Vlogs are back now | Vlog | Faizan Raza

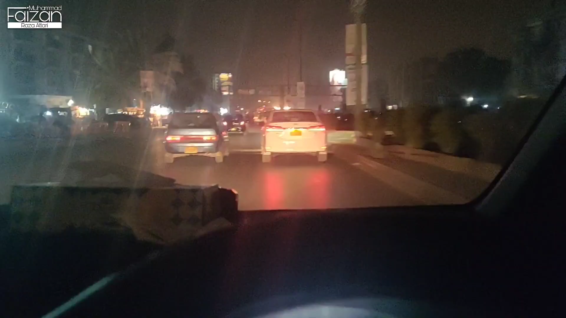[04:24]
اب آپ لوگ سوچ رہے ہوں گے کہ یہ اچانک سے موبائل چینج کرنا ہے کیا سوچا تو وہ وجہ یہ یہ دیکھیں نا ہے لائٹ لمبی لمبی آرہی ہیں ساری تو یہ چیز خراب کر رہی ہے فلوگ کو کی کوالٹی کو کیمرہ لے کے تو میں ہر جگہ نہیں گوم سکتا لگے کیمرہ ہے میرے پاس لیکن وہ
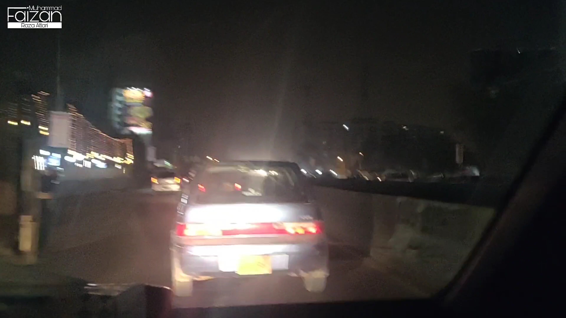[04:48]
ایزی ٹو یوز نہیں ہے ایزی ٹو ہینڈل نہیں ہے تو اس وجہ سے اب ہم فون چینج کریں اور یہ آگے
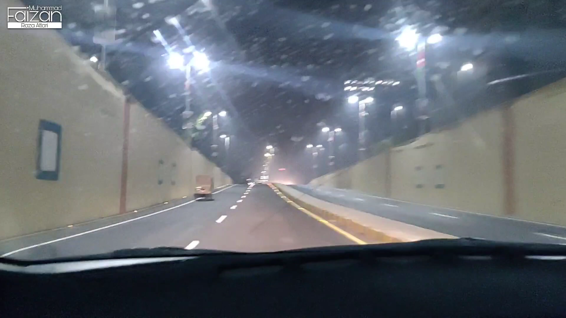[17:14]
تو بلکل سیگنل فری روڈ ہونے والے ہیں اگلا بھی شاید کمپلیٹ ہو گیا ہو کنفرم نہیں ہے ابھی آگے جاتے رہیں
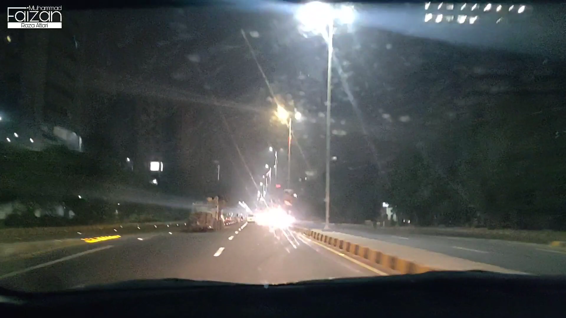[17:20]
گے تو پتا چلے گا کہ اگلا اوپن ہوا ہے یا نہیں ہوا لگ تو رائے اوپن ہو گیا ہے وہ دیکھیں اوپر سیگنل جائیں اور انڈا پاس کے نیچے سے جس طرح سیدھا جانا ہے جمشید روڈ کی طرف پرانی سبزی مانڈی کی طرف تو یہاں سے وہ سیدھا چلے جائے اور یہ انڈا پاس ہو گئے ہیں تو سیگنل فری ہو گیا ہے سب کچھ پہلے بڑا ٹرائفک ہوتا تھا یہاں تو اب
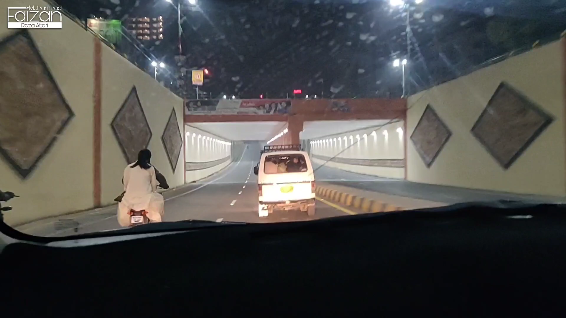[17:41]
ایک اچھا انیشیٹیو لیا گیا ہے گورنمنٹ کی طرف سے اور یہ روڈ سیگنل فری ہو گیا ہے
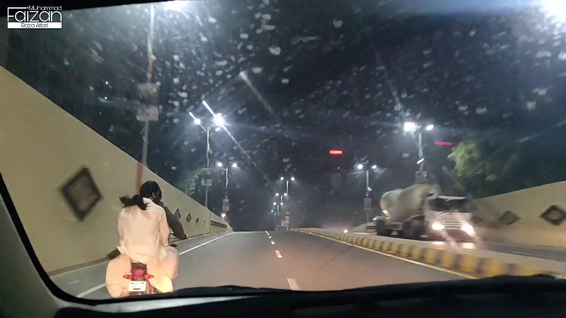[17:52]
ہوں گا ہے zo بہنا دی ہیں ہم کار پیٹنگ بھی اچھی ہوئی بھی کار پیٹنگ بھی اچھی ہوئی بھی وہ بارک شروعوں کتا ہے یہ دیکھیں اب ڈائریکٹ ہم یہاں پہنچے جمشید روڈ والے پول پہ